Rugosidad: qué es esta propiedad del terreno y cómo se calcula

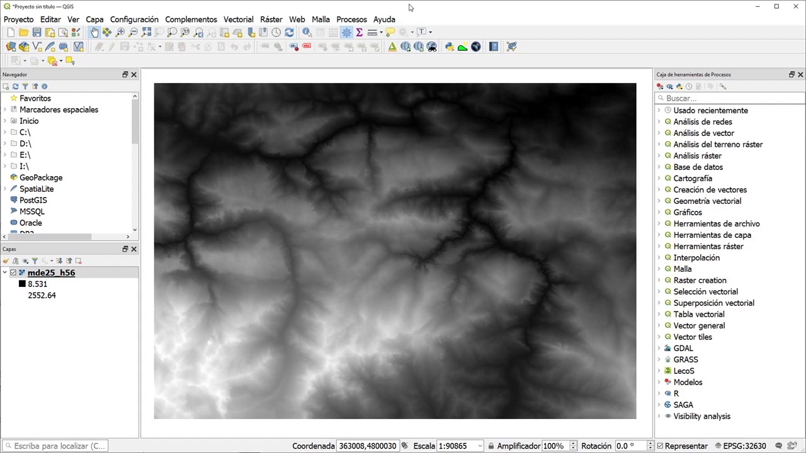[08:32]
Es un modelo con un tamaño de celda de 25 metros que ya hemos utilizado en otras ocasiones. A partir de aquí, como ya comenté, vamos a calcular directamente las pendientes y las orientaciones. Las dos opciones están en el menú raster análisis. Pendiente, en el caso de la pendiente.
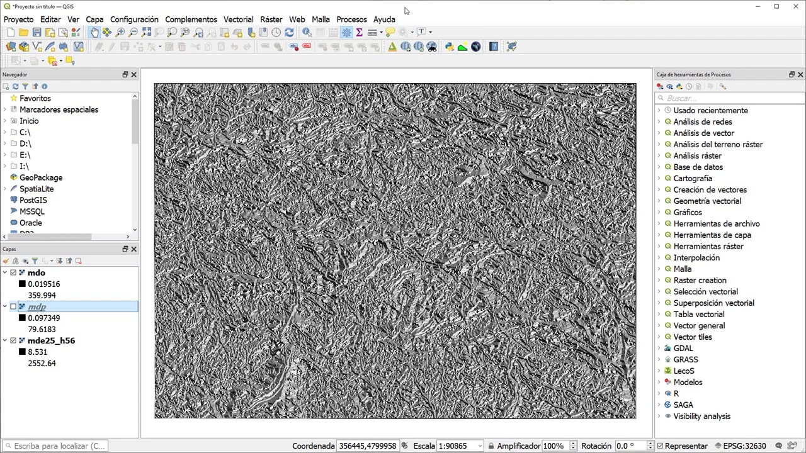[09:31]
El siguiente paso, por tanto, es simplemente dividirlo por una constante de transformación para obtener ambos modelos en radianes.
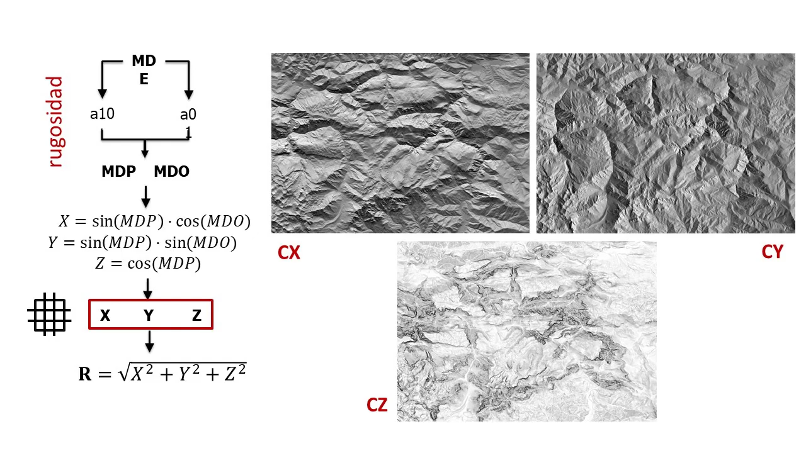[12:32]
Los filtros los hemos visto en un vídeo anterior. Voy a pasarle un filtro de media para hacer la media de los componentes x, y y z dentro de una ventana que yo defina. Este tipo de filtros son filtros focales con una ventana cuadrada.
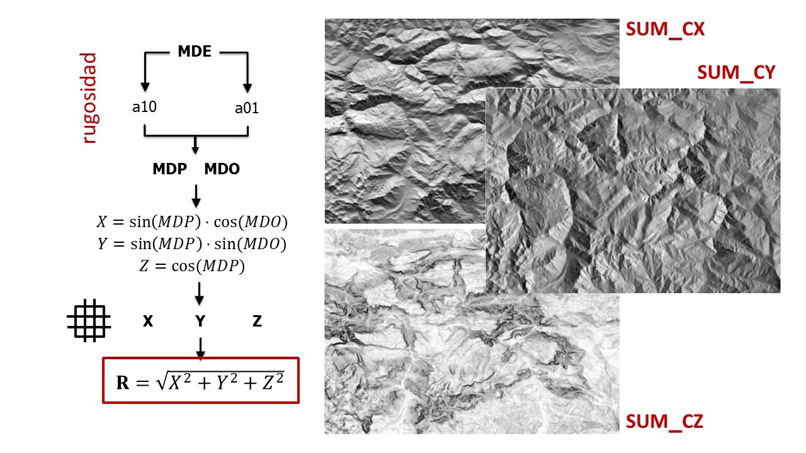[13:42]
que he llamado SumCx, SumCy y SumCz. El aspecto es exactamente igual a los componentes X, Y y Z, solo que un poco difusos. Y finalmente, de nuevo con la calculadora de mapas, ya calculo el módulo del vector suma.